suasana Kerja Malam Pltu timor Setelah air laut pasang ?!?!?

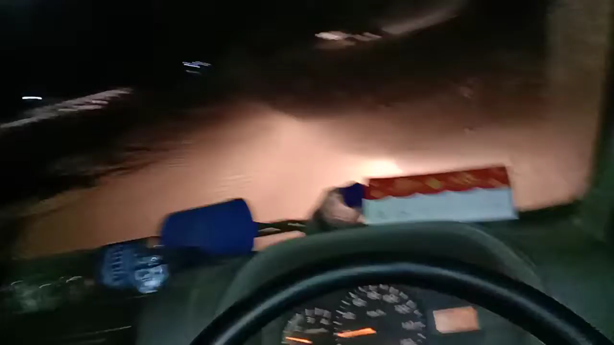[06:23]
Kita keliling dulu, guys. Sekarang kita menuju Temporary dulu. Jetty Temporary ya, di sini ujung sana ini tempat untuk pemberangkatan dan penurunan alat, pendatangan alat berat via tongkang atau via laut.